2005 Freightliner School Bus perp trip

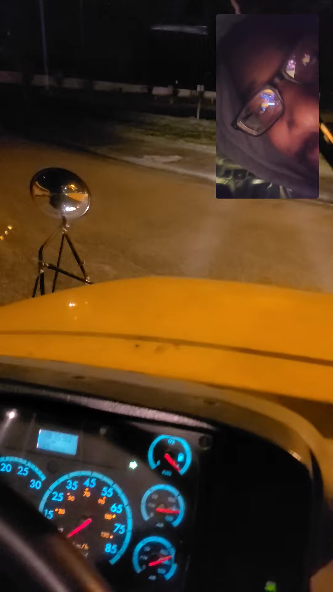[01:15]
That's low beams. White signal light.
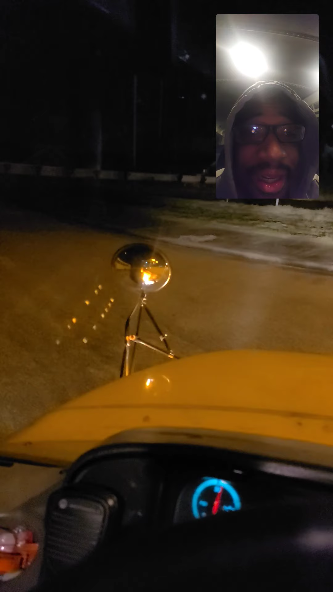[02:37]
And we're like, and my lights are also working in the back. On both sides. And how you do the laser, y'all.